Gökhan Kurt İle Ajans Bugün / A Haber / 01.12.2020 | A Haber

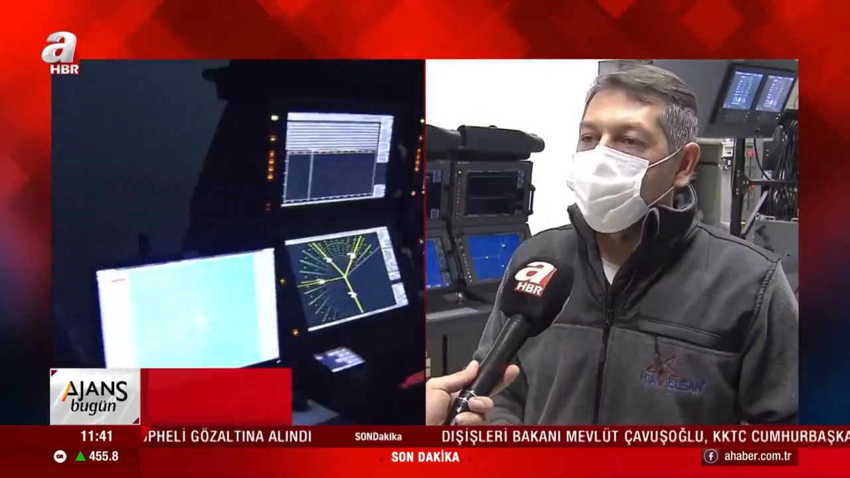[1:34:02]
Burada kurulu olan savaş yönetim sistemi yazılımı tamamen Havelsan'ın ürettiği yazılımdır.
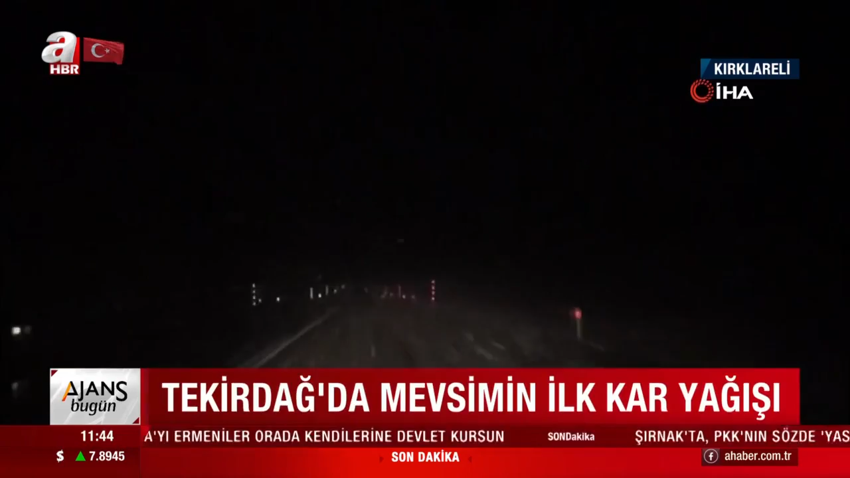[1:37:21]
İl Özel İdaresi'yle karayolları ekipleri ulaşımın aksamaması için teyakkuza geçti. Ve Tekirdağ.